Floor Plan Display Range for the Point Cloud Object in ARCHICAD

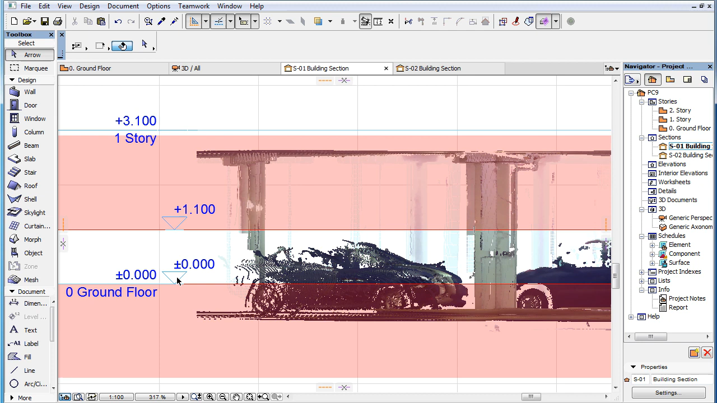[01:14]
By default, this means that only those points of the Point Cloud object will be displayed in a given Story that vertically fall between the 0 and 1100 mm levels of that Story. However, you can override these two values for any placed Point Cloud object instance. Select the Point Cloud object, activate the Object Settings Dialog and activate the Custom Settings panel.
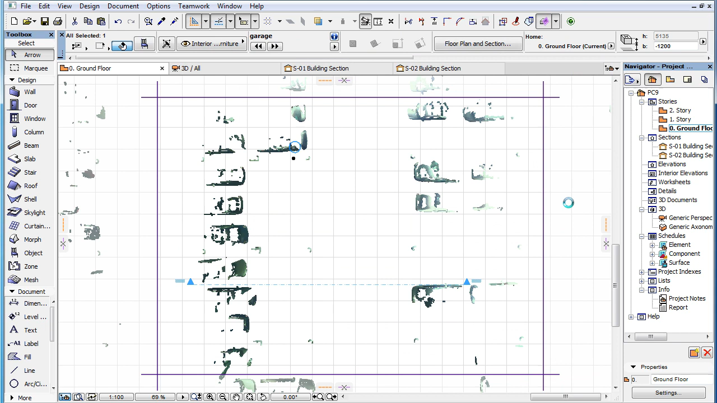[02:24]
Setting a custom Floor Plan Display Range for your Point Cloud object can be useful, for example, when creating model geometry based on Point Cloud data.
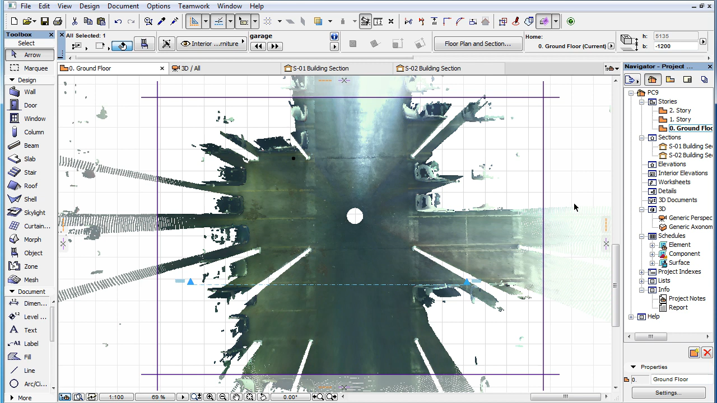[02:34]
In such cases you can, for example, define a custom vertical range that displays only a 100 mm thin horizontal slice of the Point Cloud, based on which you can place walls,